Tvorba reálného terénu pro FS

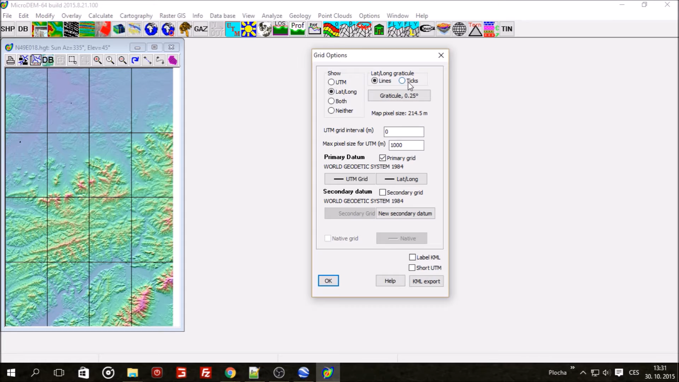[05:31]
Tak grid to není. Overlays, tak, overlays.
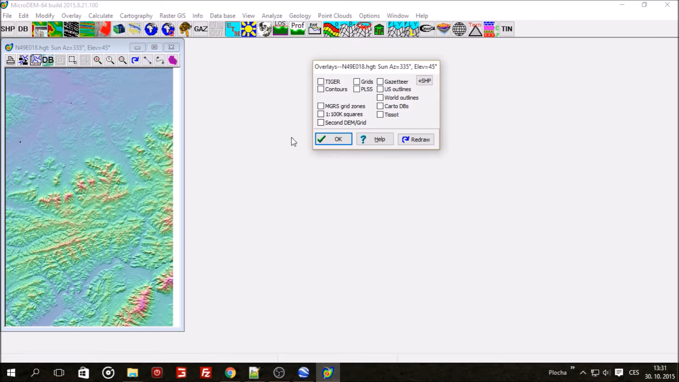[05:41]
Vykřížkou grids, dám to pryč. A už mám jenom ten... jenom ten samotný obrázek těch výškových dat.
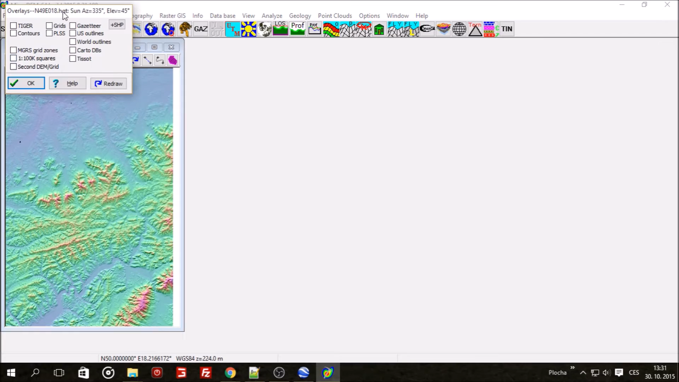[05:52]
Ještě tady možná budete mít zapnuté nějaké ty lokace a takové. Dejte to všechno pryč, abyste měli jenom takovýhle obrázek. No a potom, co to máte, můžete dát file,
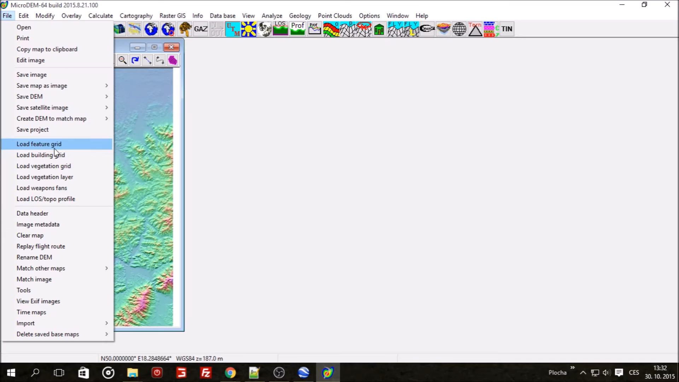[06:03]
save map as image, quick map export to Google Earth. Tady nic nemusíte nastavovat a dáte OK.
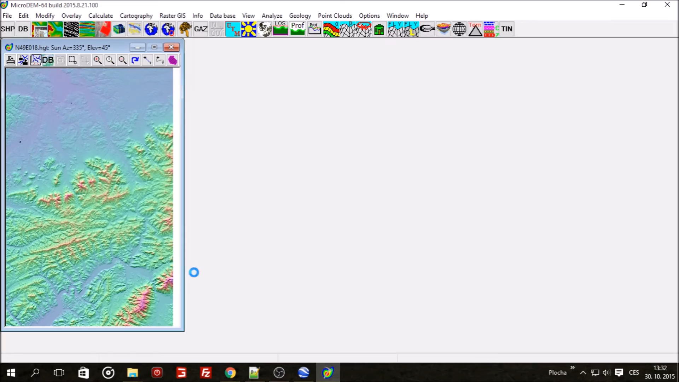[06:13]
Teď se vám data otevřou v Google.